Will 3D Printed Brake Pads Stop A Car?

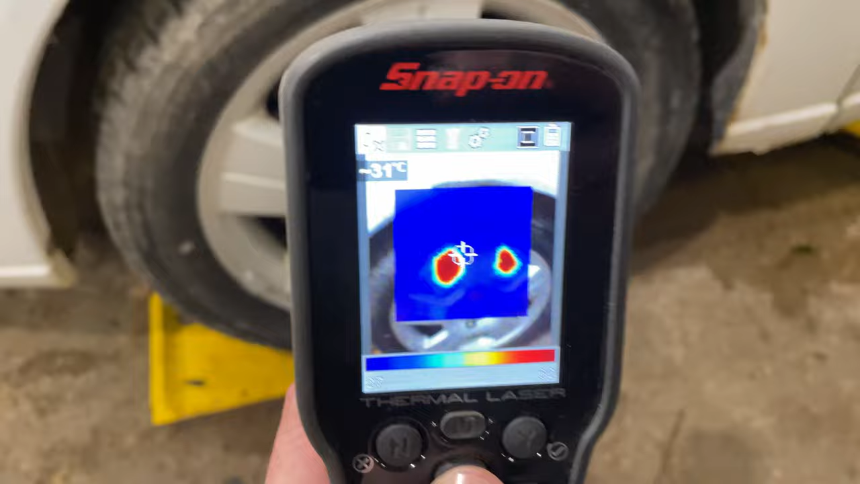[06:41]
right, just got back to the shop and the brakes are pretty hot because I think they were sticking on the rotor when it was being driven, even without the brakes pressed.